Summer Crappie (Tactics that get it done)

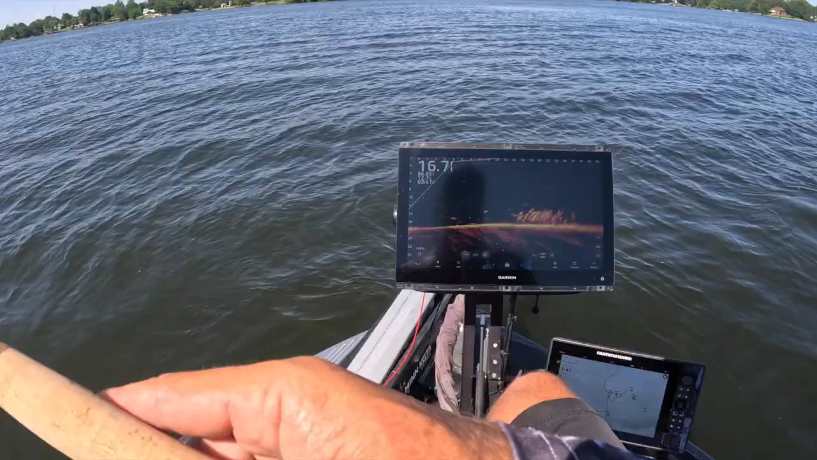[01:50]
to you know shoot docks all those great techniques that you can use with these smaller casters so we're just going right through this pile right now and there we go first cast with it good night the maverick what a beautiful rod though good success we're keeping some for a fish fry so we're going to be keeping them for the next couple weeks big fish fry coming up so we uh yeah we're the ones supplying the fish so
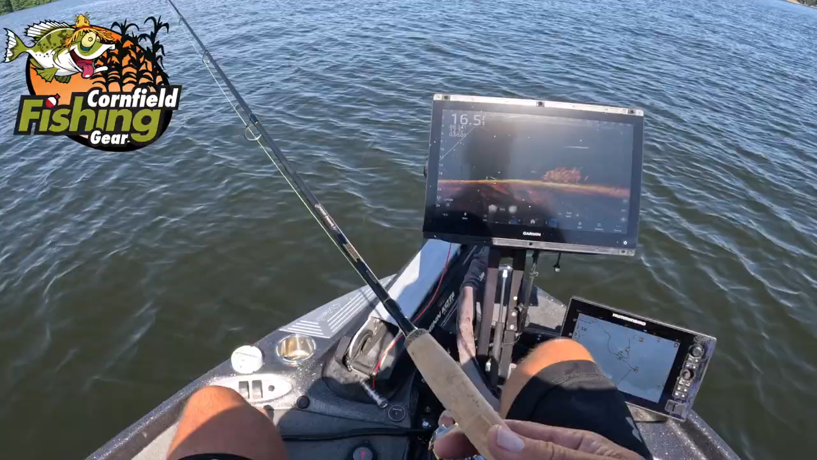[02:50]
these things have been really holding up i'm talking big waves and i'm just telling you give mark a call or his wife over there cornfield fishing gear and check out these mounts now i use the 40 folding mount which is what you see right there i i just i think it's the perfect height for me come on baby just touch it um and so that's primarily why i use the folding mount although there's a lot of safety features you know when you consider a folding mount you can actually get your screen out of your way which i think is is an awesome